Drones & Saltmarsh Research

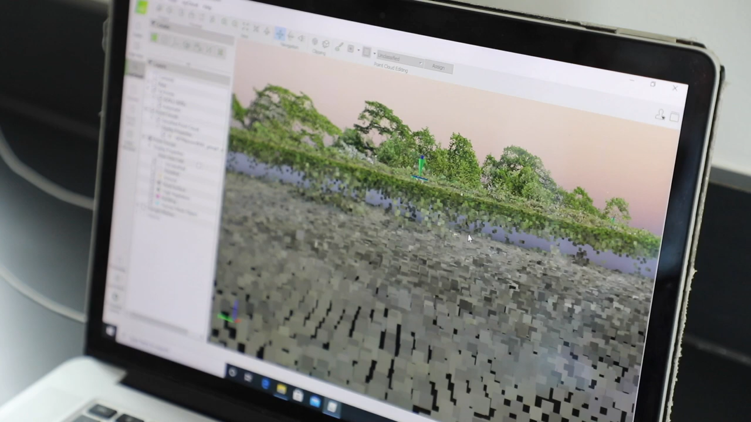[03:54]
You can see this kind of elevation difference. For a lot of this salt marsh research we rely on structure from motion photogrammetry.
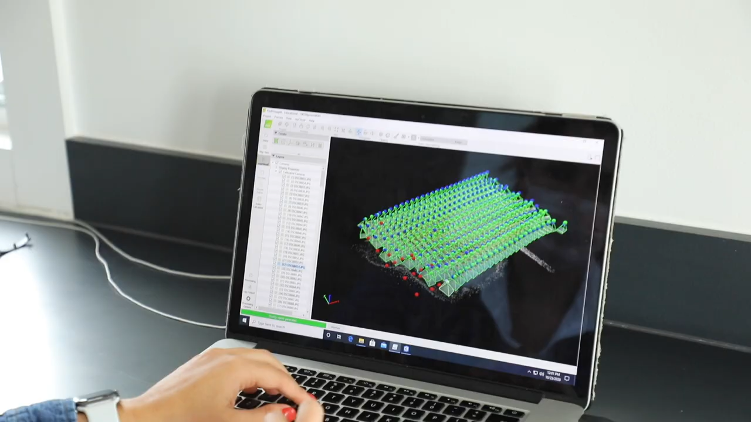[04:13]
and from that you're able to put that into a software that's able to reconstruct
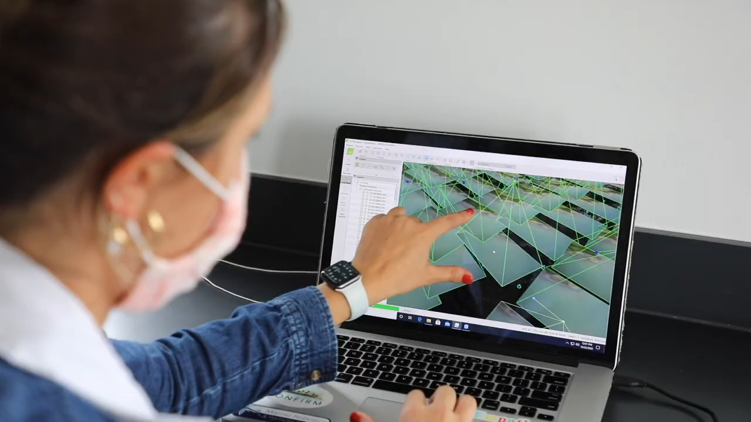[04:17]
a three-dimensional image from those 2D drone images.
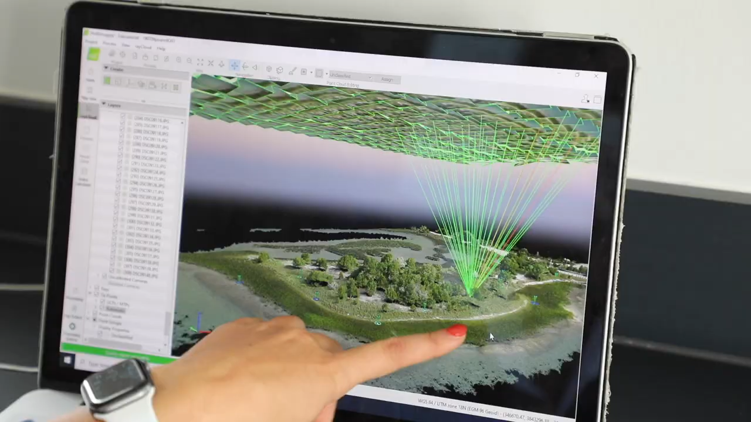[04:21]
If I pick any point in the marsh here you can see all the different cameras that have recognized that point.